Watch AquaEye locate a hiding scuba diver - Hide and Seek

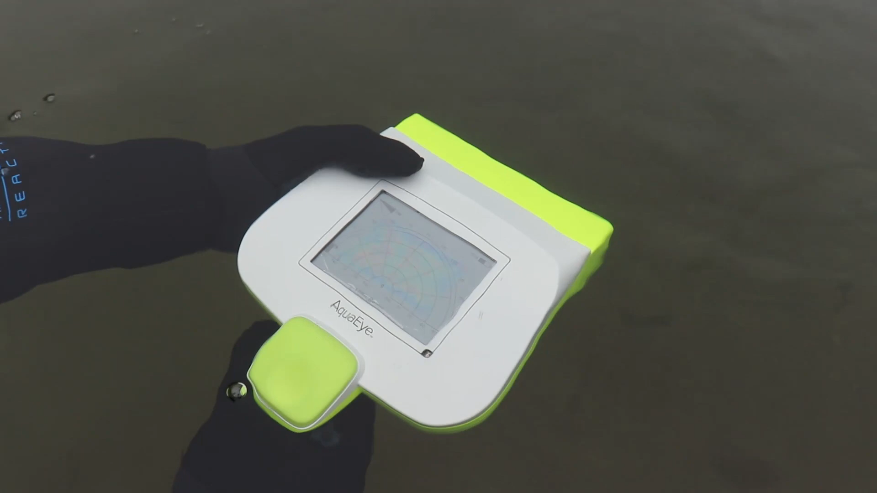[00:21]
As I am scanning, you can see that that black feedback bar on the outer ring is filling up. You want to fill that up fully black if possible. So you can see I picked up an object already.